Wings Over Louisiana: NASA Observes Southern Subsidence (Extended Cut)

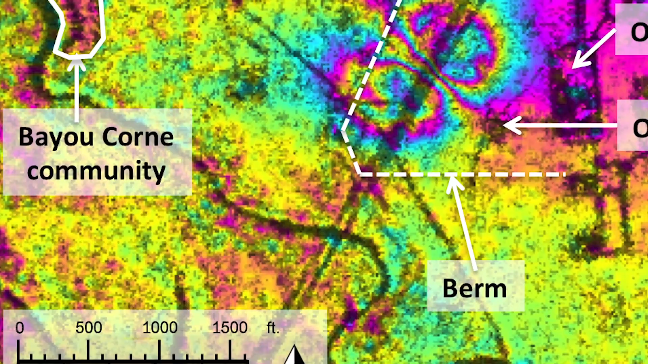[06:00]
We actually learned after the fact that you could tell that the ground had moved before the sinkhole actually formed.